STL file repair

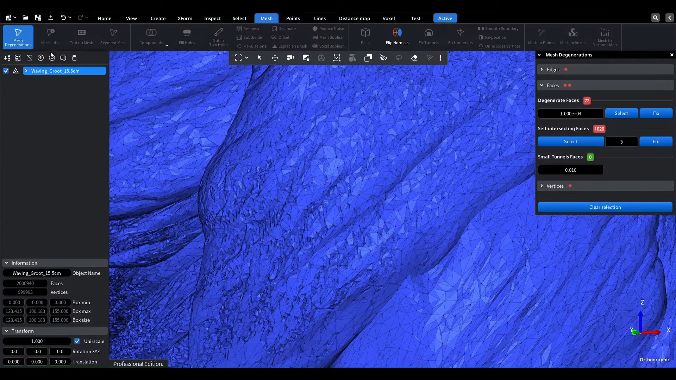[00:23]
In this case, we can see that our mesh has degenerate faces and small self-intersections. To better visualize these issues,
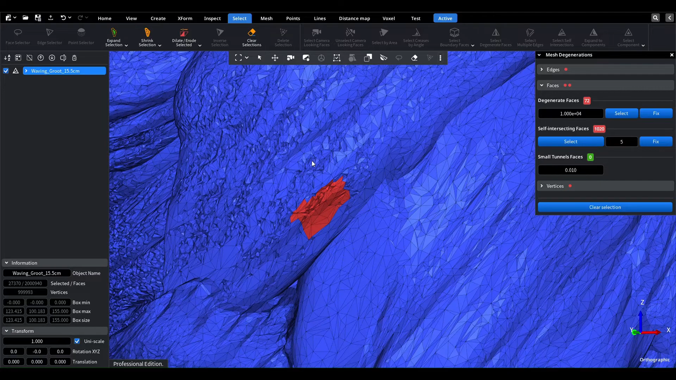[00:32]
we'll select the problematic areas and expand the selection several times.
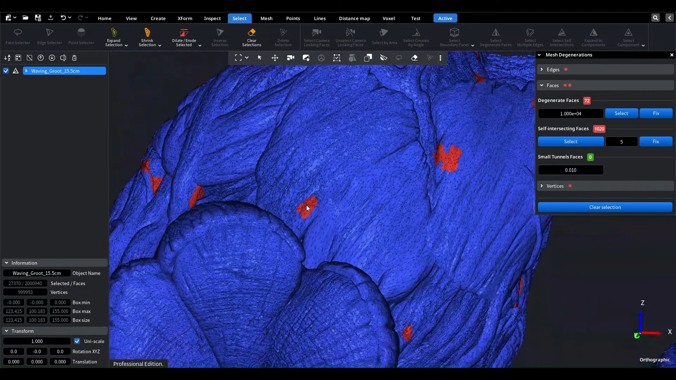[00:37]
To fix these issues, we have several options. The easiest way is to use the offset tool with a zero offset distance.